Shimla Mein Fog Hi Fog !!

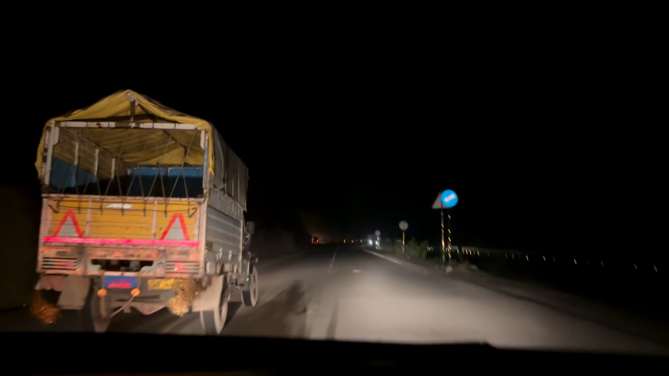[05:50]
गेड़ी मारने निकले हैं, गेड़ी मार के आएंगे। इसका मन था, इसका दिल कैसे दुखा सकते हैं, पर चंडीगढ़ से स्टार्ट किया था शिमला।
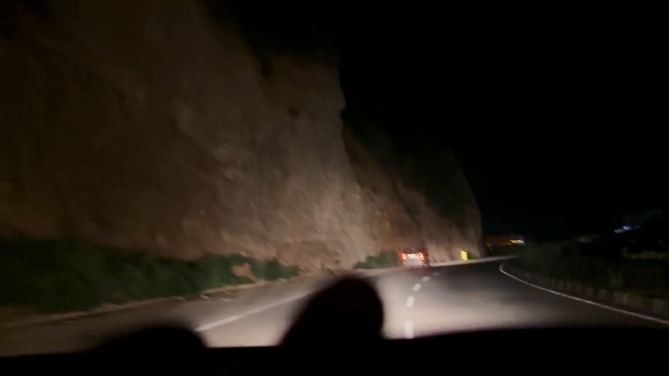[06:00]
ऊपर तो क्या है, पहाड़ है, देखो कैसे काटे हुए हैं, कच्चे पहाड़ हैं। कहाँ धुंध पड़ी हुई थी देखो, वो साइड पे सारा सोलन शहर है।
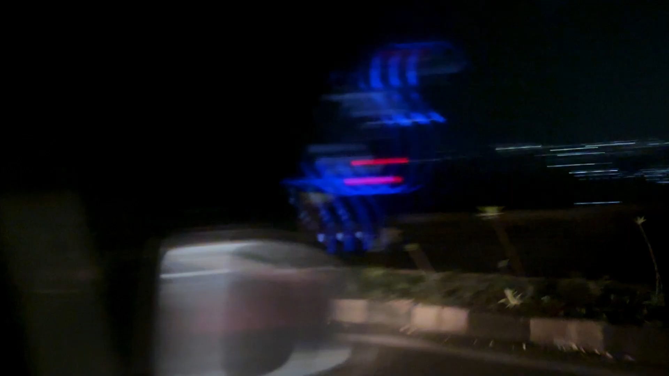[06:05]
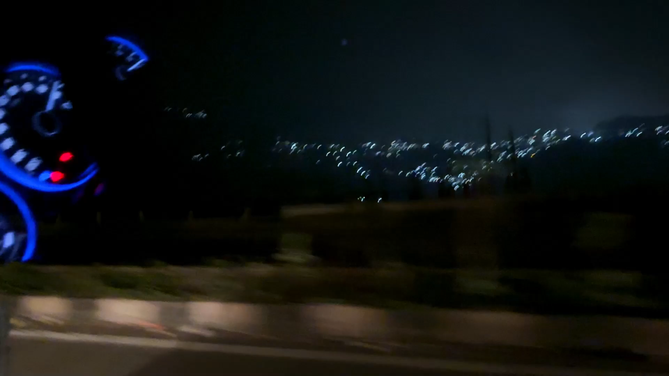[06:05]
ये देखो अभी भी वन वे है रोड, ये बंद कर रखी है उधर वाली रोड।
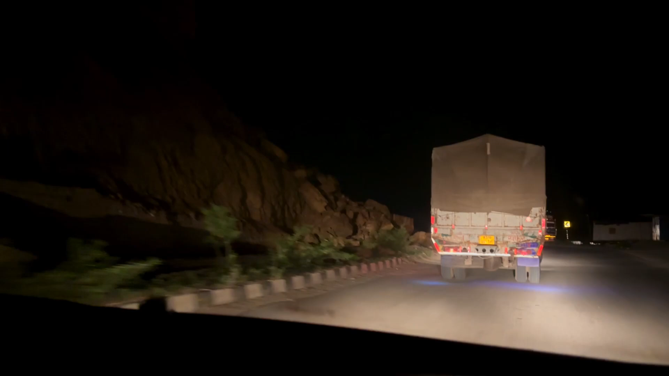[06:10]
अच्छा है वैसे क्योंकि मॉनसून अप्रोचिंग है, और अभी भी उधर वाली चालू करेंगे तो पंगा ही गिरा हुआ है इधर, है ना, लैंडस्लाइड है ना, कितब से ही ऐसे।
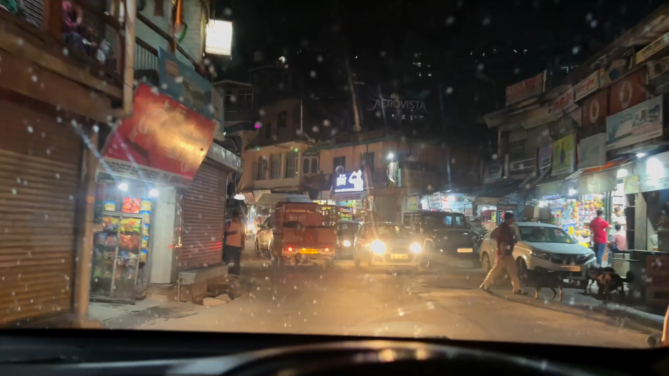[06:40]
देखो गाइस कंडा घाट में आपका स्वागत है बरसात में, पर लोग अभी भी टूरिस्ट चले हुए। देखो ये देखो वैन पूरी जा रही भर के, खाली है, हाँ बैठे हुए लोग।
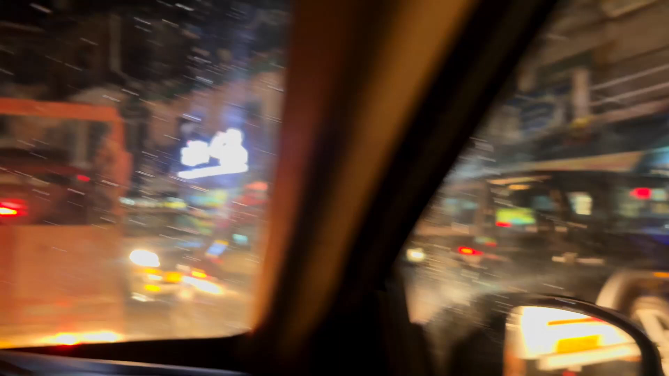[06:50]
देखो कंडा घाट है, जाम लगा हुआ है यहाँ पे अननेसेसरी।
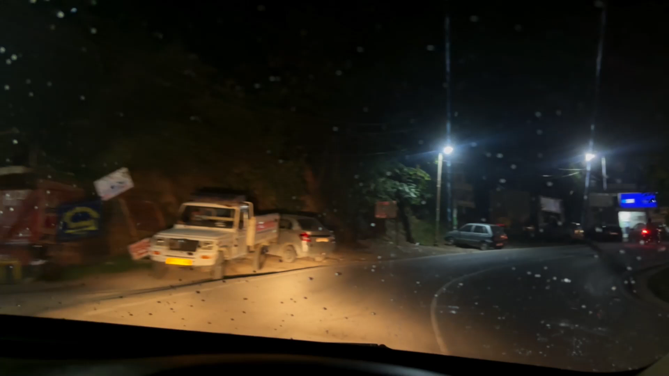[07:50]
गाइस एक रास्ते में 5-स्टार होटल आया है, देखो सामने बहुत अच्छी प्रॉपर्टी है, आपने शायद देखा ही हो।
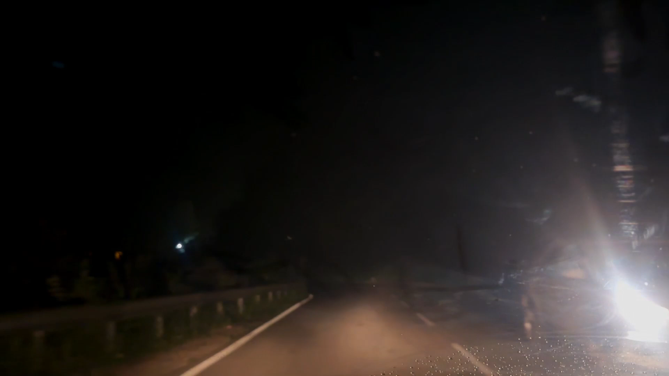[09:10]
देखो रोड रोड्स लीडिंग टू शिमला, जो लोग कंफ्यूज्ड है ना आजकल शिमला जा सकते कि नहीं जा सकते, बेखौफ जा सकते हो, अभी तक तो कोई चक्कर नहीं है, हमें तो कोई कुछ नहीं मिला रास्ते में टचवुड,
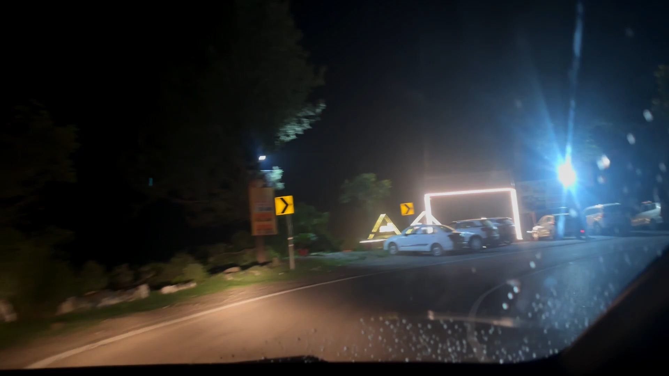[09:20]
और ना ही आपको मिले। देखो गाइस बादल ही बादल हो रहे हैं, अब हट गए पहले थे बीच में, कितना रह गया शिमला, यहाँ से भी शॉर्टकट है पता आपको, शिमला रह गया जी 14 किलोमीटर,
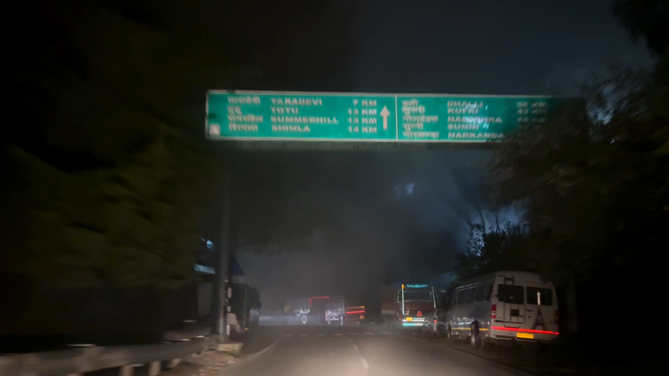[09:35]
बादल आ गया, ये देखो बादल ही बादल आ गए हैं,
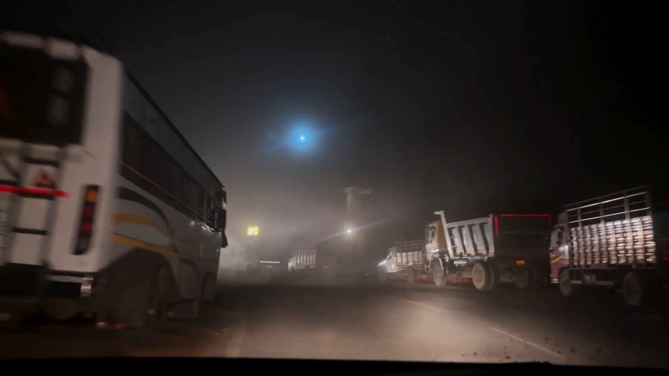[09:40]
ये है जी पहाड़ों का फैक्ट, हाय हाय हाय हाय, धुआं नहीं है ये बादल है, ये दिन में आते दिन में होते ऐसे,
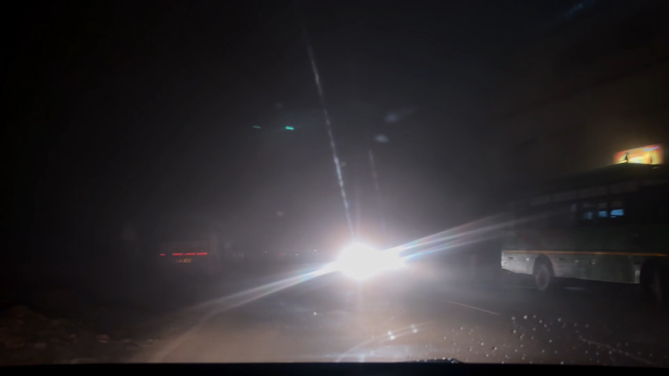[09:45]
तो और क्या, फॉग लैंप सजा लिया, देखो शोगी आ गया है,
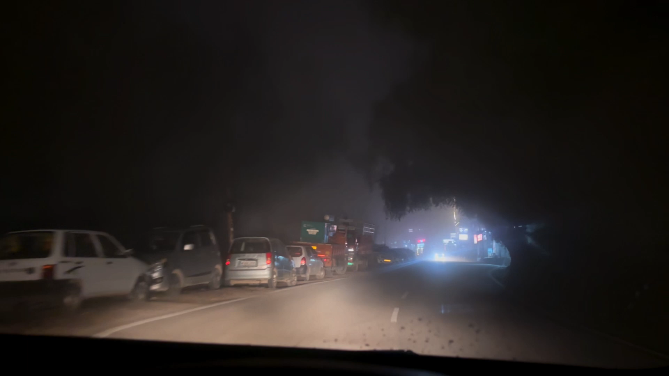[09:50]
और ये देखो बादल, ये व्यू तो देखना था, हमने दिन का भी दिखाया आपको,
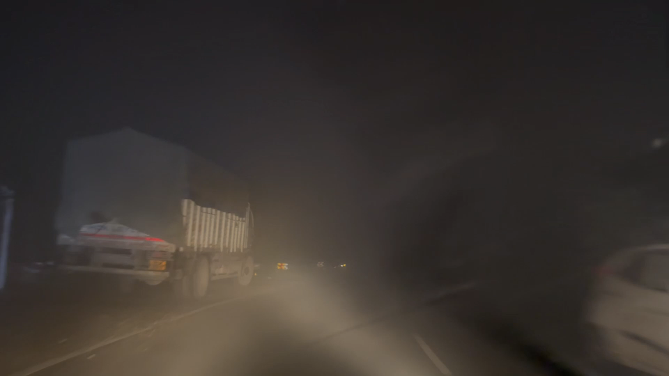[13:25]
पीली के ब्लू ब्लू भी तगड़ी आती है आजकल, आजकल का नहीं पता, चलो मुझे नीर लगवा के लाया था, ये कहाँ सक्सेसफुल है कुछ दिख तो रहा नहीं।
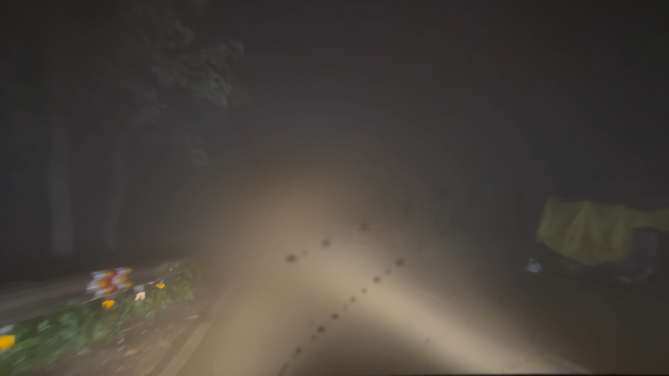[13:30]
हमारी गाड़ी तो बेचारी है अभी तो टाउन से ना, हाईवीम पे, हाईवीम पे है। अच्छा हम बल्ब लगा लिया, लगा लिया था फिर भी हाईवे काट दो,
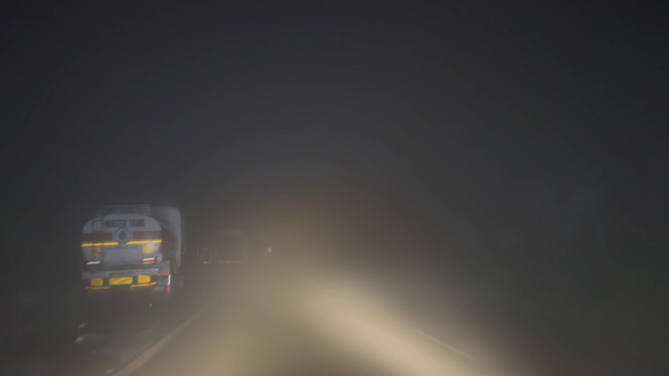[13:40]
ये जो एलईडी लेके पीछे से आ रहा है तो बिल्कुल नहीं सक्सेसफुल, वो तो पीछे वाला बंदा आगे आ ही नहीं रहा गाइस। ओहो हो अब देख बिल्कुल, मैं तो कहता गाड़ी साइड पे ना रोक लूं उसको जाने दो, पांच मिनट बाहर नहीं निकला ऐसा तो आएगा, दिखेगा क्या ऐसे ही।
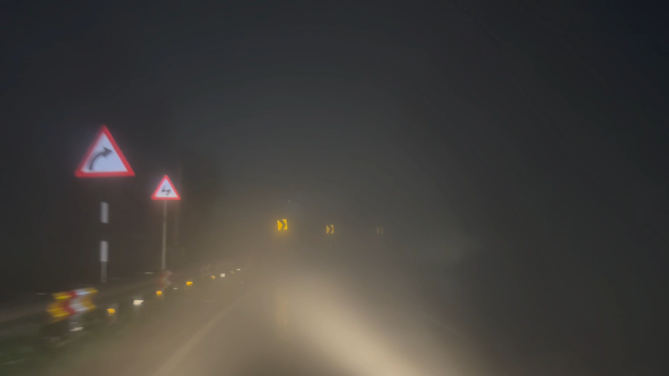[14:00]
बारिश हो रही है, बारिश तो नहीं हो रही, देखो बाइक वाले जा रहे हैं।